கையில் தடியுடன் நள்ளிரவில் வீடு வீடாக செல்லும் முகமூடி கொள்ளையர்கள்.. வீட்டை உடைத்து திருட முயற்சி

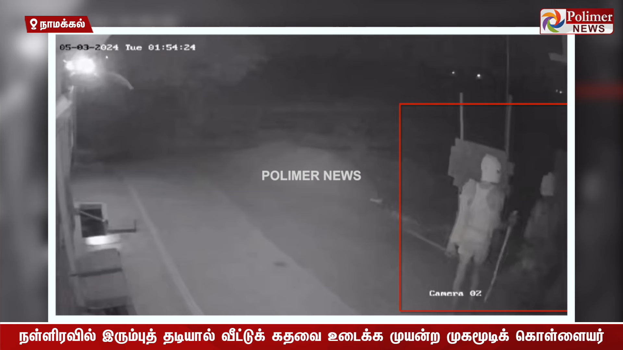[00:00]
குமாரபாளையம் அருகே நள்ளிரவில் முகமூடி அணிந்த கொள்ளையர்கள்
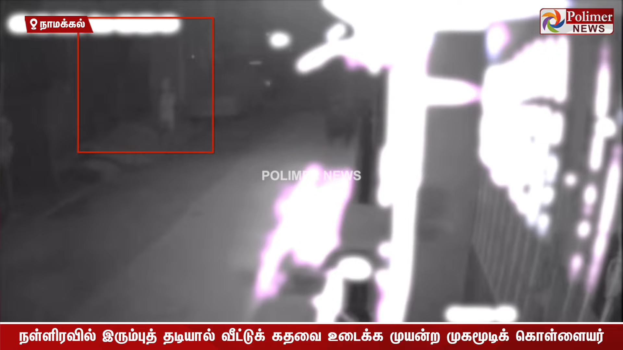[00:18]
வீட்டின் பூட்டை உடைத்து கொள்ளை முயற்சி செய்த சிசிடிவி காட்சிகள் வெளியாகியுள்ளன.